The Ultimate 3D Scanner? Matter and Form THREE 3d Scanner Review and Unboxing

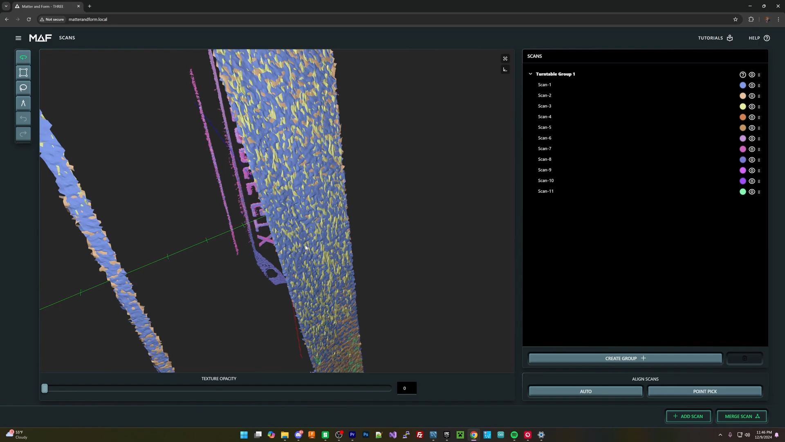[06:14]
So, I understand that this is a limitation somewhat of the stuff, of the scanner itself.
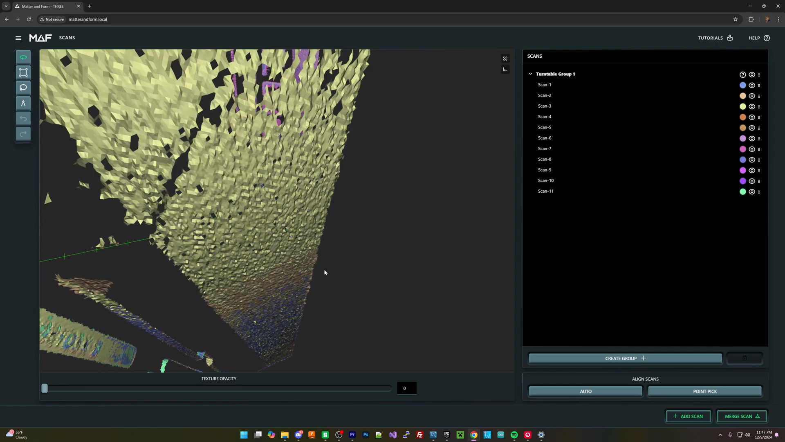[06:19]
So, the way you can get around that is you can take like, I want to say flower, or you can take some type of something that you can easily dust on the device,
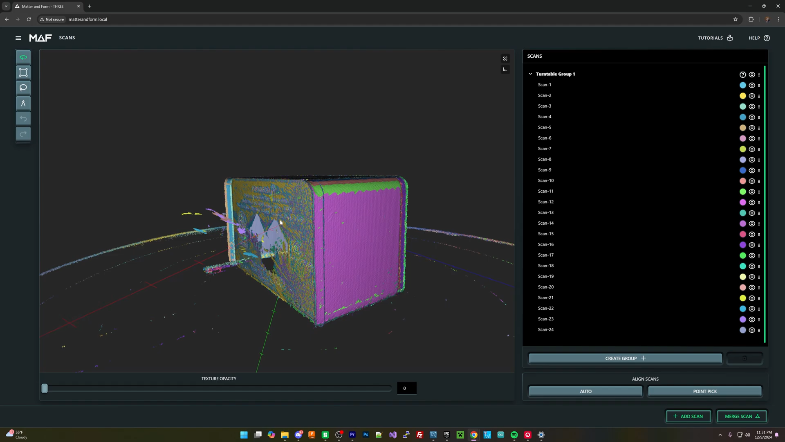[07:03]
So, it is just a limitation on the device. I tried some white Legos, I tried different types of Legos, I tried different metallic objects,
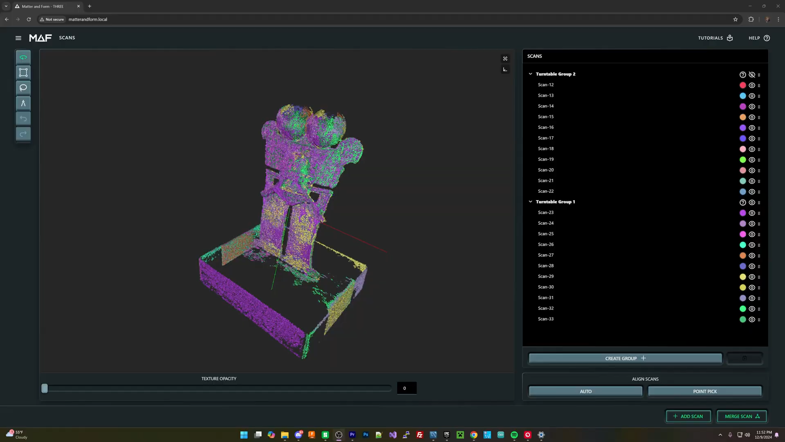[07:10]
and I frequently found that the metallic objects, it detects the objects,
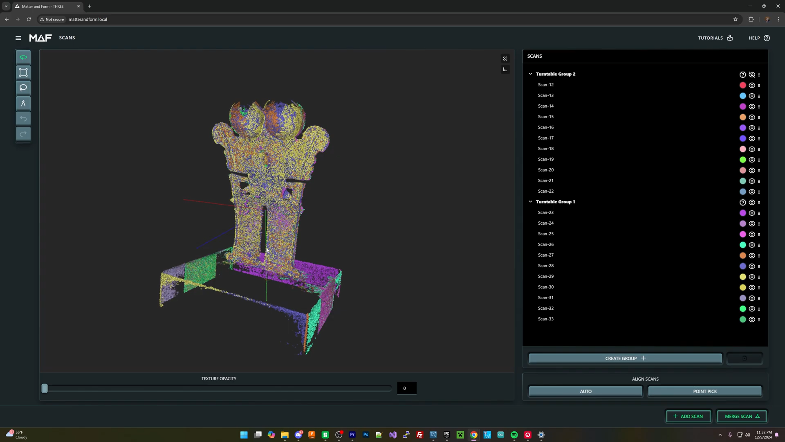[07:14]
but it has a much more difficult, higher difficulty determining just how like the surface of that object,
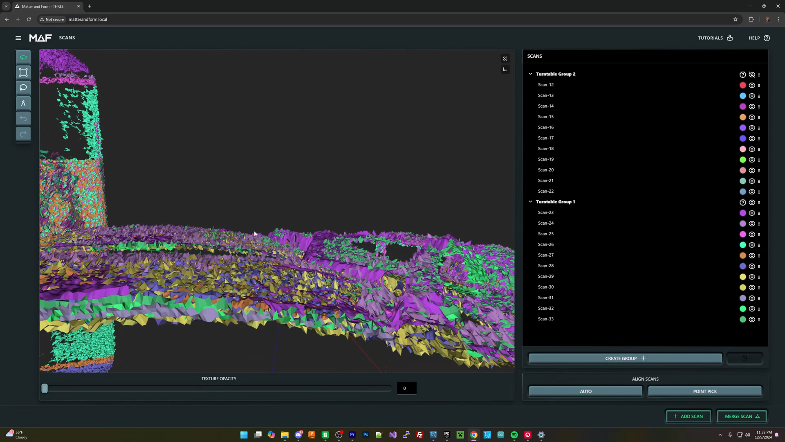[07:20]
it makes it very rough versus dark objects, it just doesn't detect them at all.
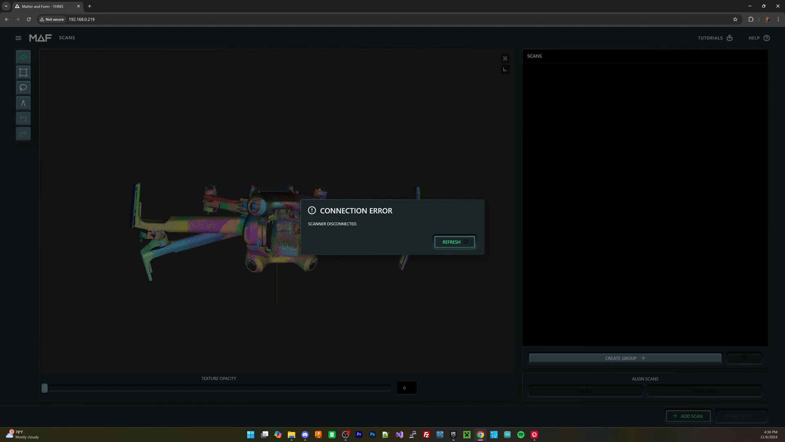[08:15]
When there's a lot of data there, it has crashed on me a couple times, and I think honestly, it's limitations of the hardware.
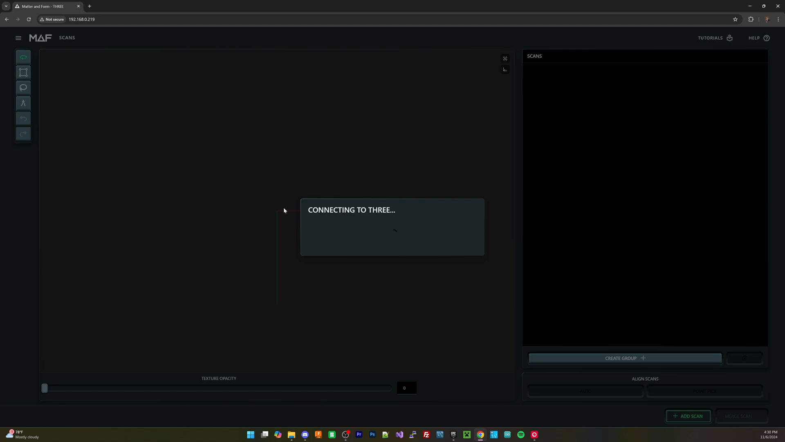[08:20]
I think this only has a couple gigabytes of RAM. I want to say four off the top of my head, and that, in my opinion, makes me feel like that there is some type of hardware limitation on just how much this can scan,
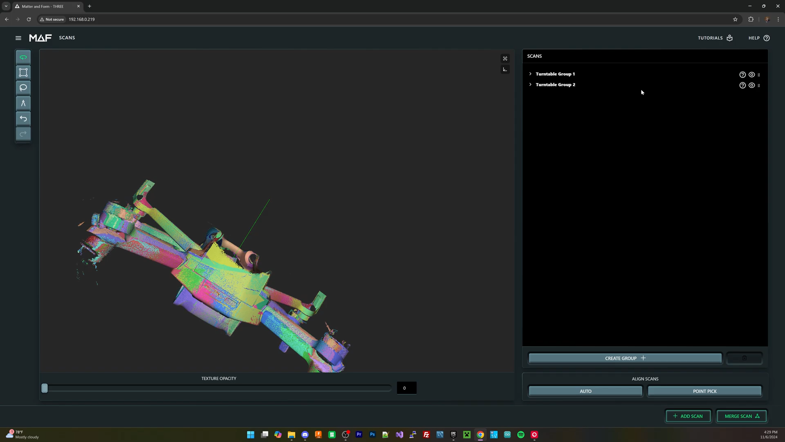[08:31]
and I only found it like when you crank up all the settings to the max, and you start taking like 30 some scans, where you have the table, you know, rotate, that's when it starts encountering that issue.
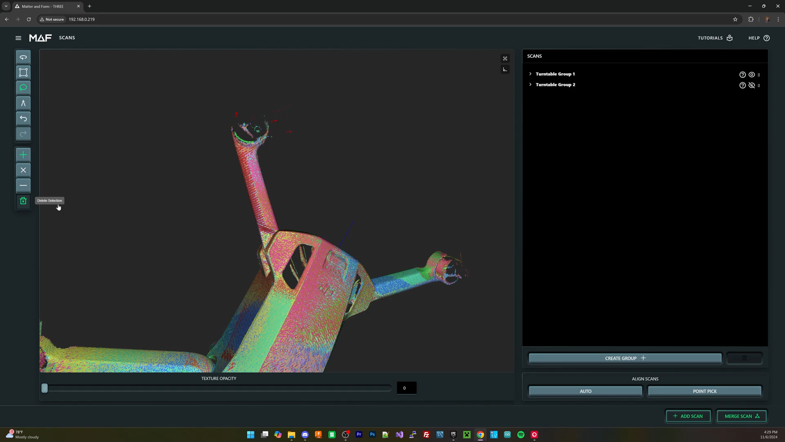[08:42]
However, it is something to be aware of, and also, I believe this only has 16 gigabytes of storage,
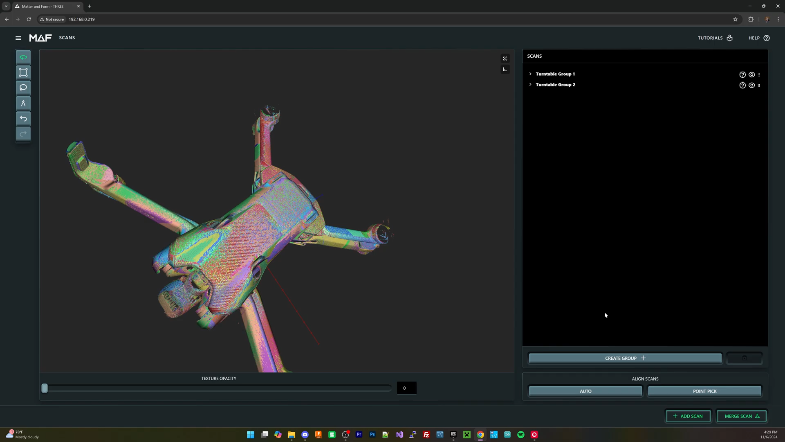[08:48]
like onboard storage for your models,
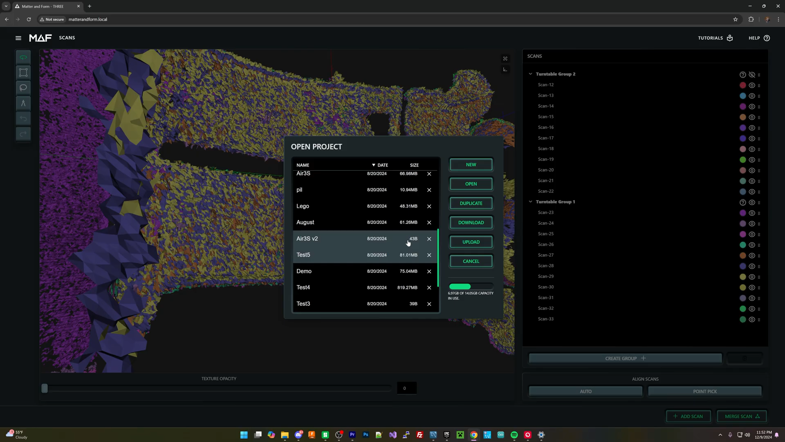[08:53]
and sometimes when you start doing a moderately sized 3D scan, I was 3D scanning some drones, you start encountering some issues where the drone itself, you can't really progress any farther.